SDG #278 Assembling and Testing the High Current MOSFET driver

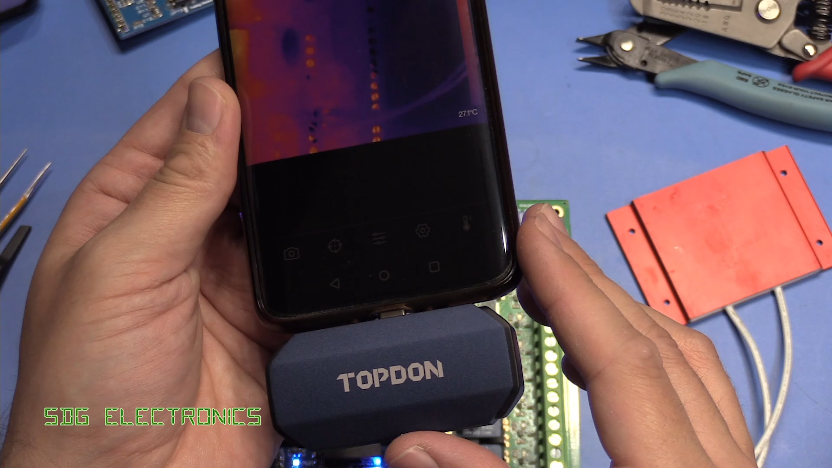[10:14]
So we've got the thermal camera attached to my mobile phone. And as you can see, that thermal camera is working quite nicely.
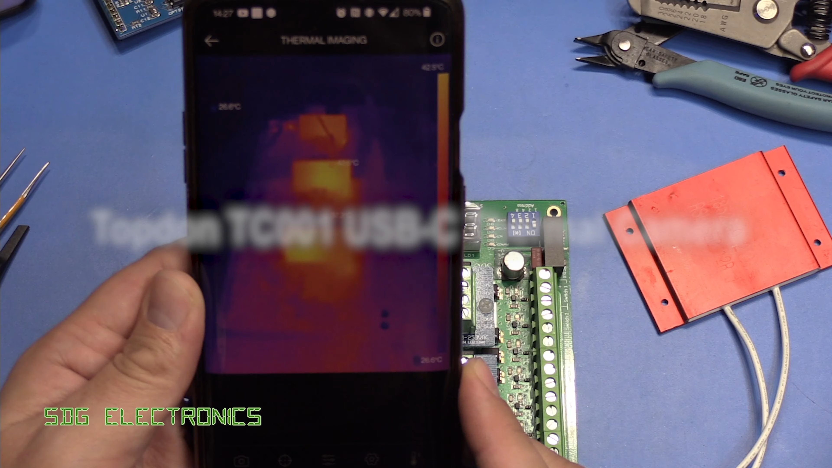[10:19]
It's really smooth, actually, it's got very fast refresh rates.
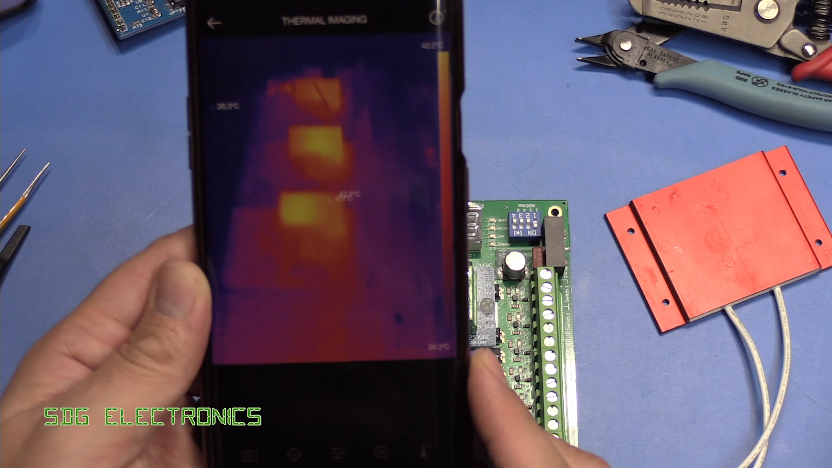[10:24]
So we'll look at that in a bit more detail in a future video. But here is our MOSFET driver board. And as you can see, the MOSFETs are not getting warm this where the crosshair is now reading 30.8 is the first MOSFET that's driving this resistor over here.